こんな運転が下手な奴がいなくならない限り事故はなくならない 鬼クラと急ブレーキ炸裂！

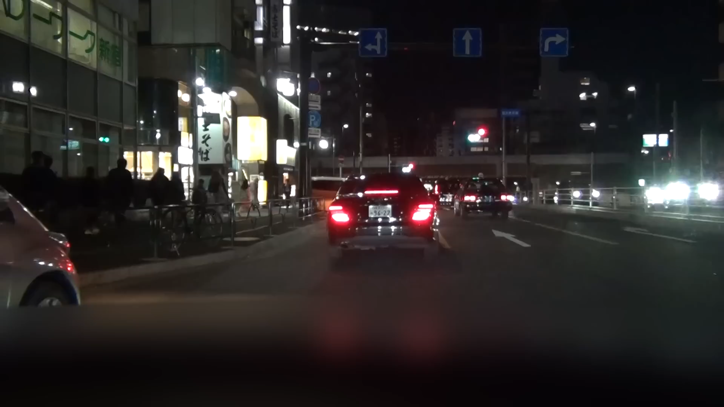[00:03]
危ない危ない危ない危ない危ない危ない危ない危ない危ない見た今こいつ、こっから出てきてここまで行ったよ。